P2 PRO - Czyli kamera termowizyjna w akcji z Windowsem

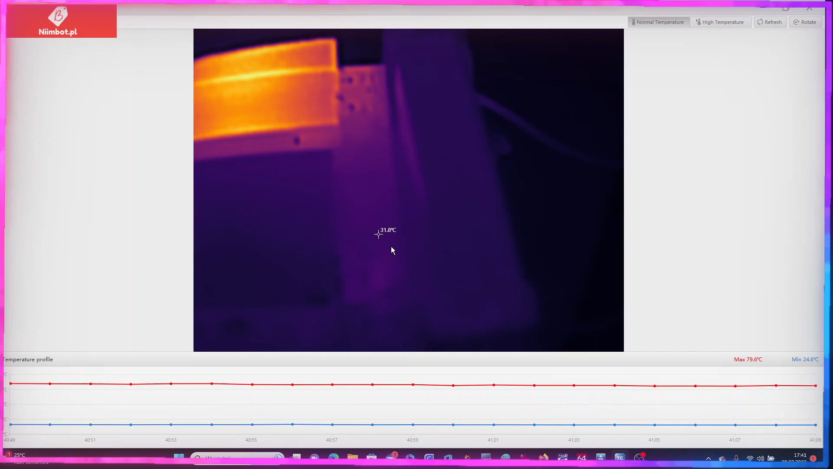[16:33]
On screen: spot 31.8°C, max 79.6°C
Że jest nagrzany. No to jest bez... bez makro, tak?
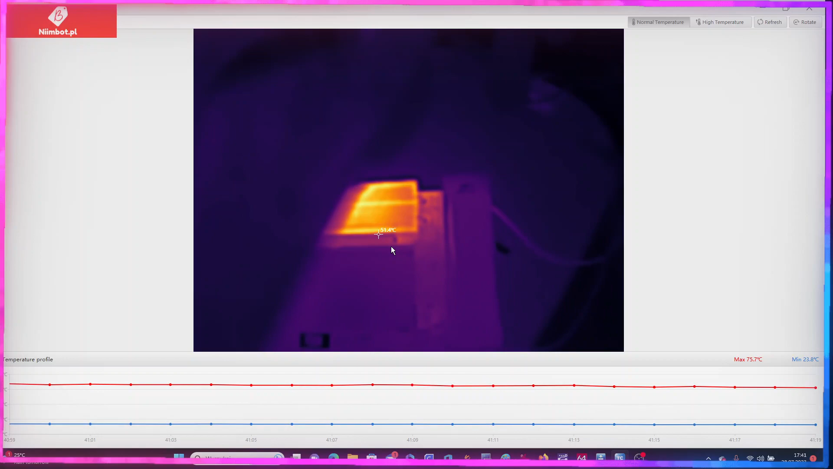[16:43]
On screen: max 75.7°C, min 23.8°C
Wsunę ten obiektyw. Trzymam teraz w ręce kamerkę. Taki jest obraz jakby za mgłą troszeczkę. To mnie tylko denerwuje.
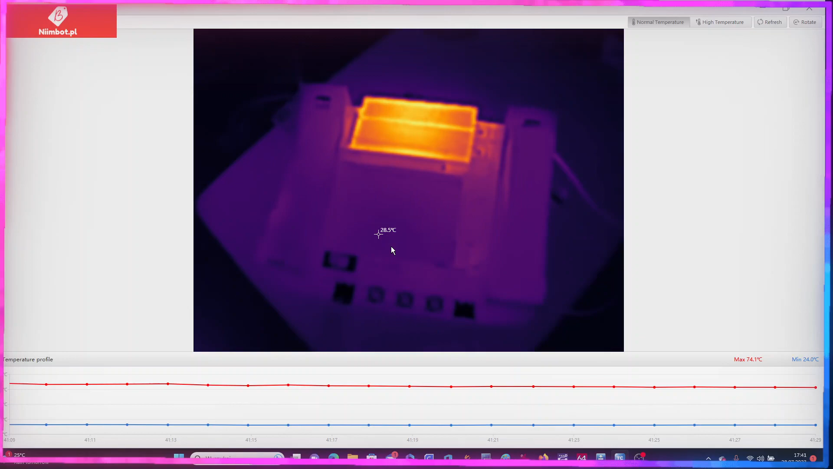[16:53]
On screen: max 74.1°C, min 24.0°C
Gdyby on był naprawdę taki żyleta, wtedy ładnie by to było, ładnie by to wyglądało. No i co?
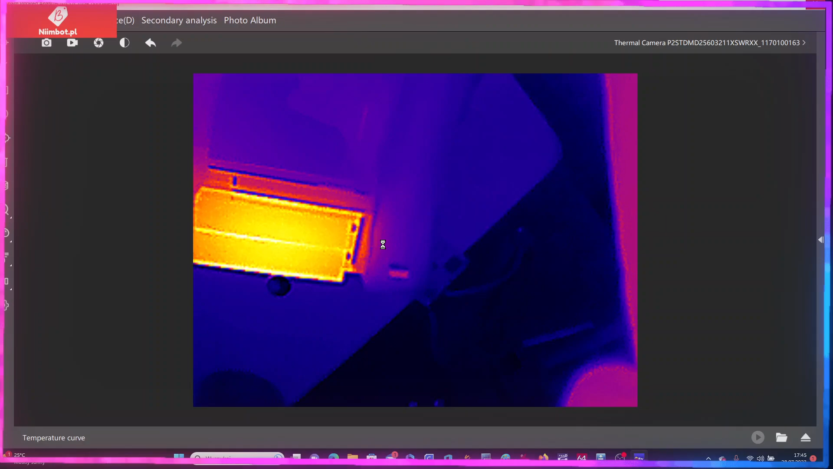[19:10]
Na to chyba. Coś się przywiesiło lekko. No, coś ją kurde zmuliło. Mam nadzieję, że nie skopali tej najnowszej wersji.
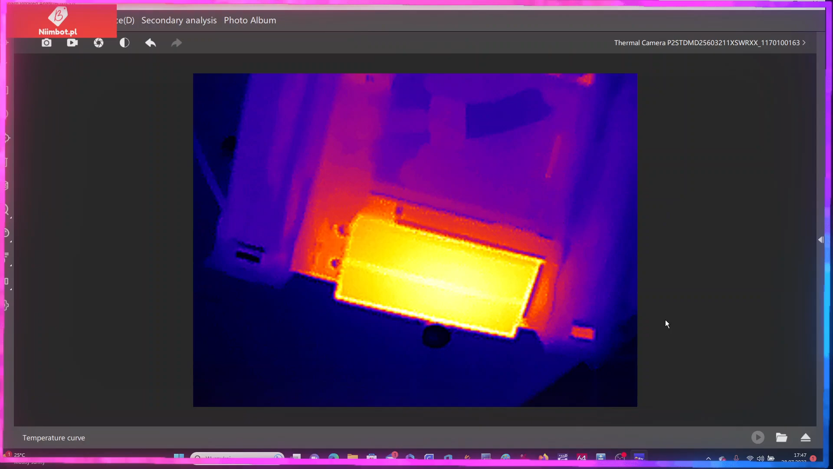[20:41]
Takie lagi, że głowa boli. Dobra, słuchajcie, ja ją jeszcze raz uruchomię. Tylko zrobię sobie pauzę. Dobra, słuchajcie, zainstalowałem z powrotem tą poprzednią wersję 0.4.9.
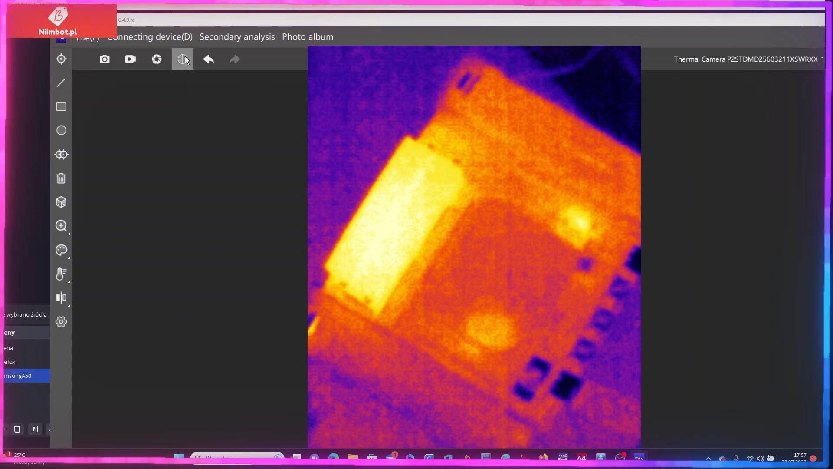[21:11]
Mamy, słuchajcie, kamerkę. Serial number, sensor ID. No i tutaj mamy takie opcje jak gain switch. Set gain status success. O! No zobaczcie, teraz inaczej widać. Jeżeli tutaj zmienimy tym gainem, jeszcze raz wcisnę go. To wy widzicie, jaka jest różnica? Dosyć spora.
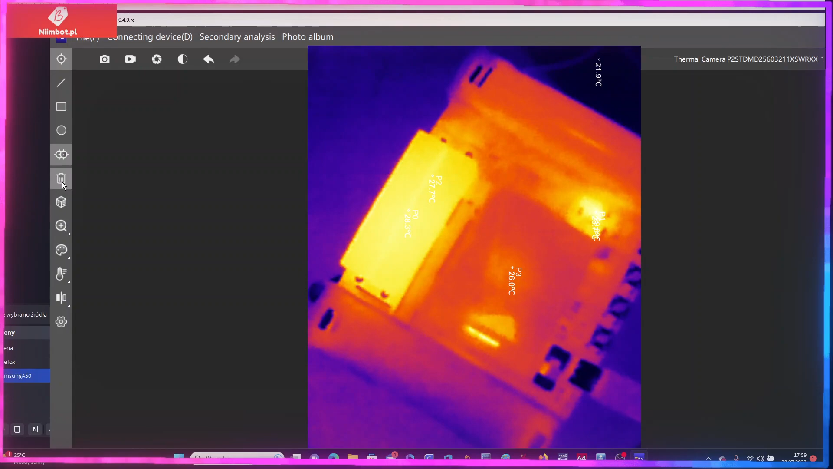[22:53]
kółko, global temp. Tutaj możemy dodawać chyba punkty, możemy wszystkie usunąć, confirm. Widok w 3D. Zobaczmy sobie, jak to będzie działało.
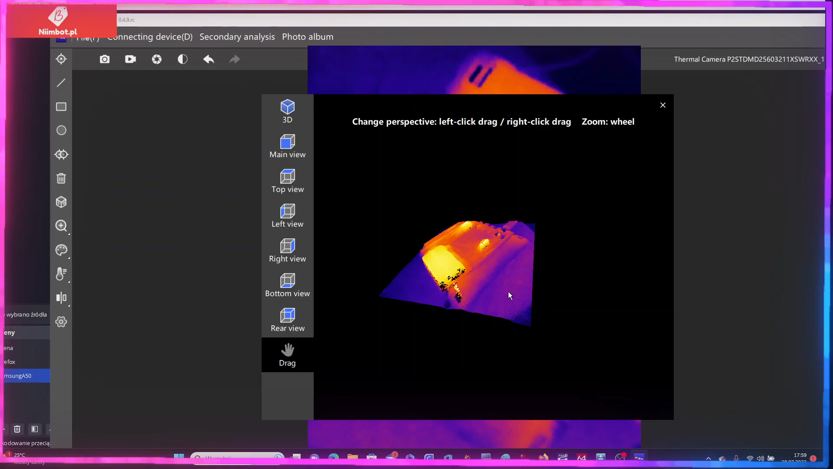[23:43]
Widziałem gdzieś, pokazywali jakieś takie urządzenia, które potrafią zrobić tak pięknie w 3D skany różnych obiektów, że naprawdę robi wrażenie. Tutaj mamy co? Zooma. Zoom up.
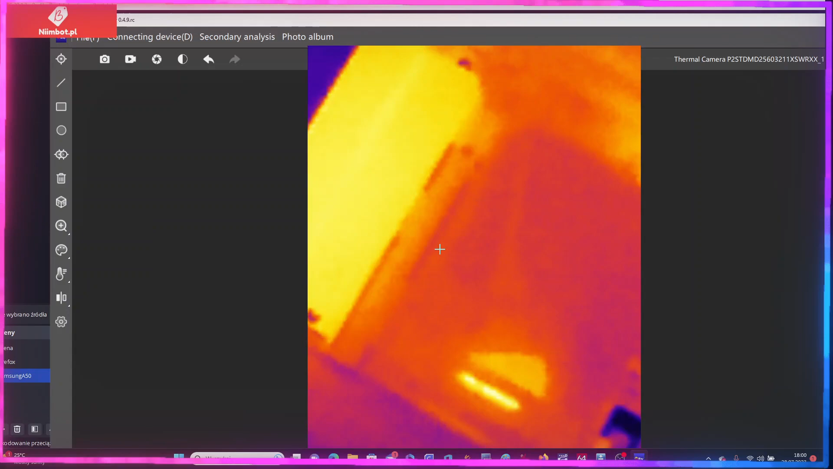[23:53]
Kółkiem teraz myszki po prostu robię. Ale jakość jest po prostu. Zobaczcie, się teraz przełączę tutaj na.
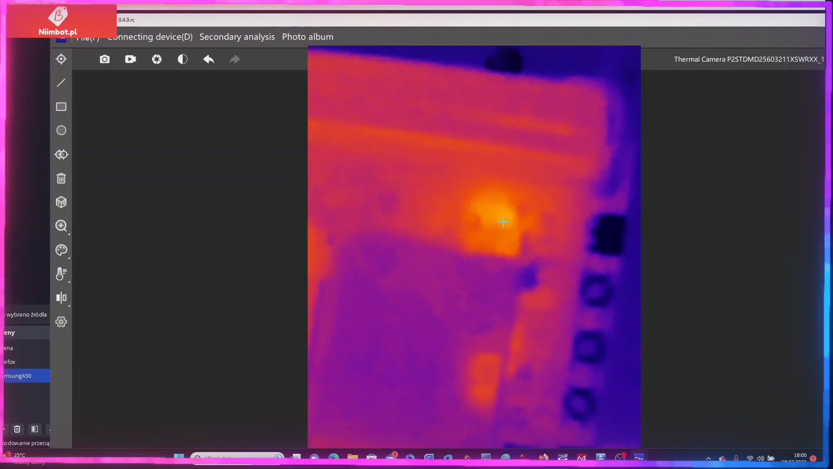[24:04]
Tu jest w tym miejscu ten układ TP4056. Nawet go nie potrafimy rozróżnić. Jeżeli sobie zrobimy minimalne powiększenie, tak to wygląda. Paleta barw oczywiście. Rainbow.
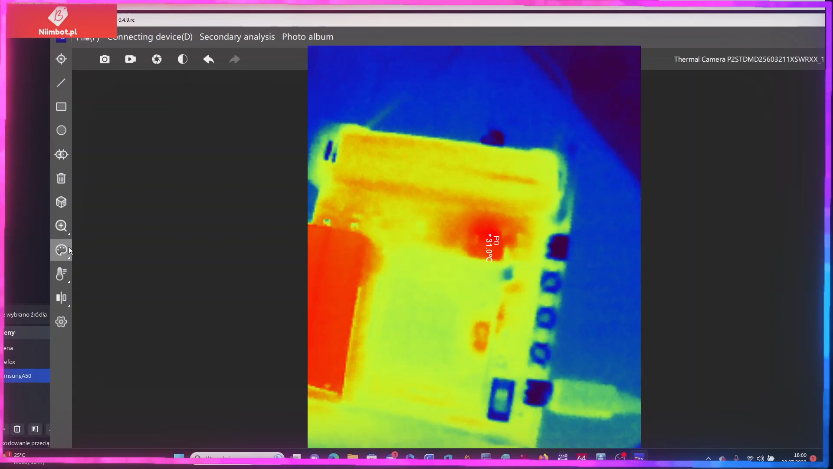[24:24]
Red Hot. Czyli mamy dwa punkty, ten rezystor, co się nagrzewał, i ten TP4056. White Hot.
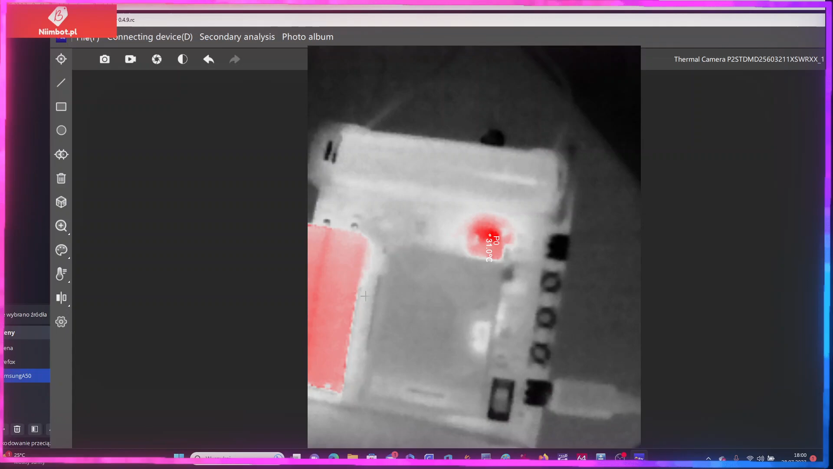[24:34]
Nie podoba mi się ten White Hot w ogóle. Black Hot. Też jest taki troszeczkę ten. Dżungle.
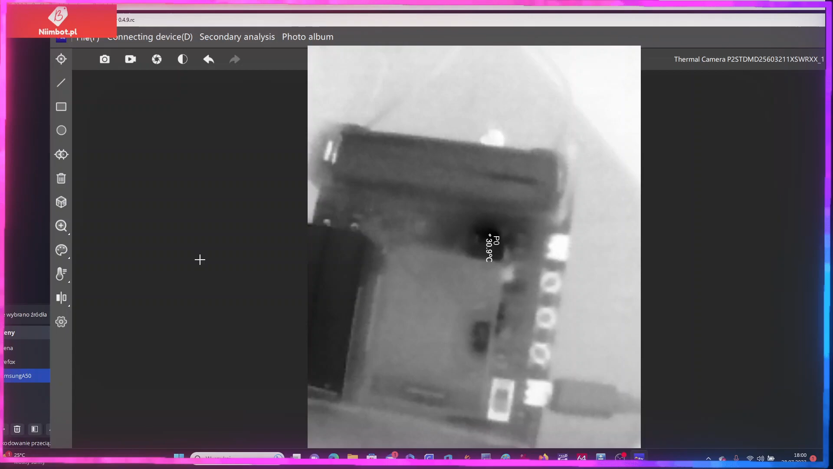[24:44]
Lawa. Aurora. No po prostu mamy te tryby, tak, różne.
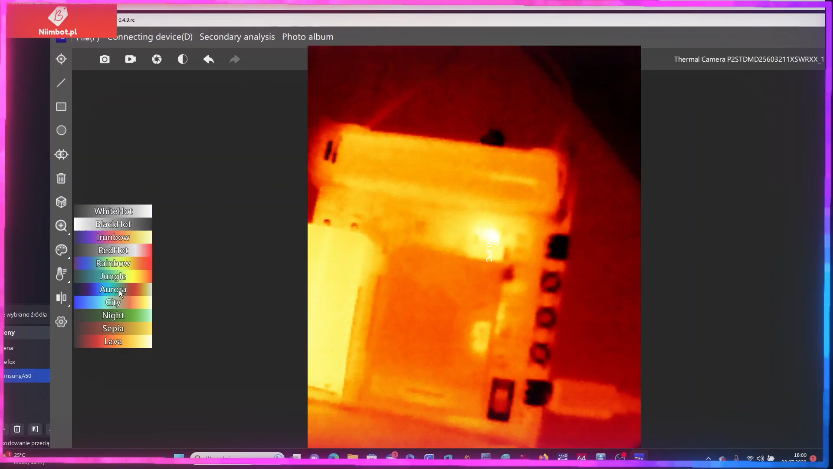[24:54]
City. Najbardziej chyba takim jest Iron Bomb.
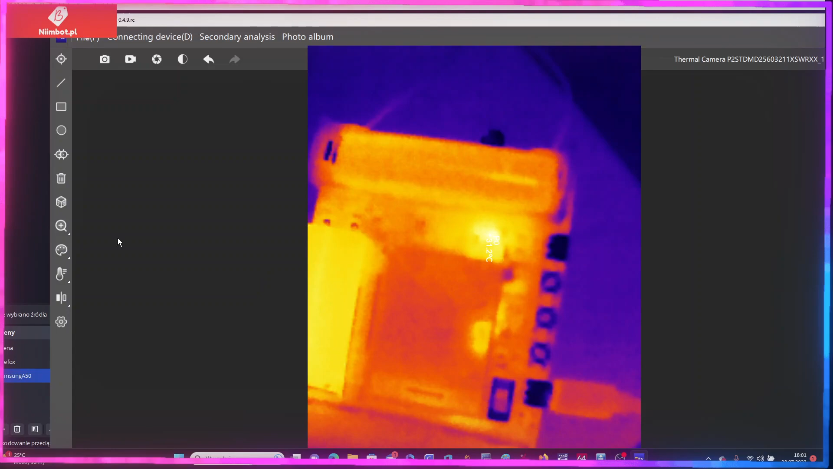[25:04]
Może Rainbow? Nie. Iron Bow. Tak, chyba ten tryb jest tutaj najbardziej jakiś taki czytelny. Widać, gdzie coś się mniej więcej jak nagrzewa. O, sorki. I teraz zobaczcie taką ciekawą tutaj sytuację. Wejdziemy sobie w opcję, to mamy taką sharpness, kontrast, dystans, emisja, wilgotność, temperatura, temperatura odbicia.